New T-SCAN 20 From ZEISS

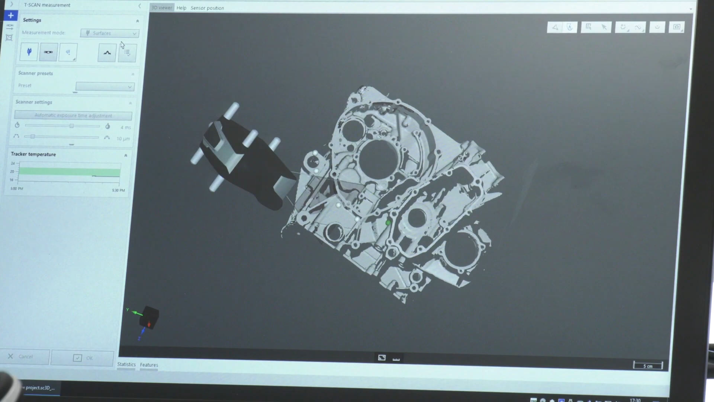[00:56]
got an optical camera on the beam here and we take that and use that in combination so we can scan much larger areas very quickly. And when you say large areas what's the capacity with the T-Scan 20?